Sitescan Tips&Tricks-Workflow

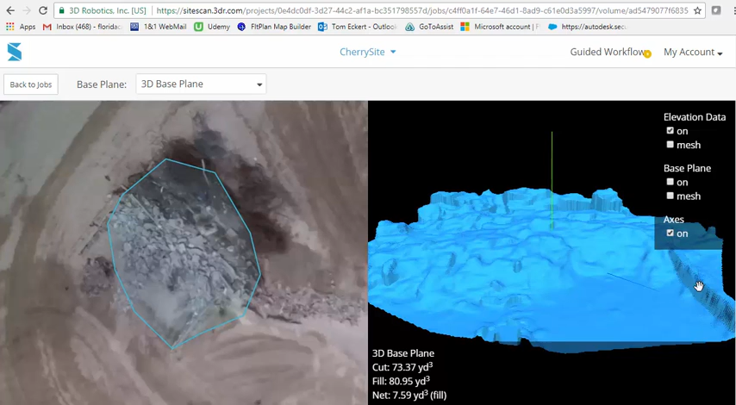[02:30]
You've got your cuts and fills. But you can choose the separate base planes.
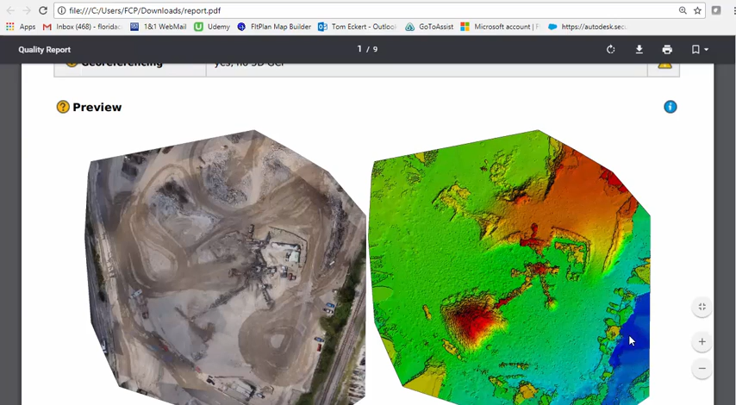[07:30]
We have a little bit of shoulder ditch and a real bed right here. But as it goes down, it will tell you you're looking for certain aspects.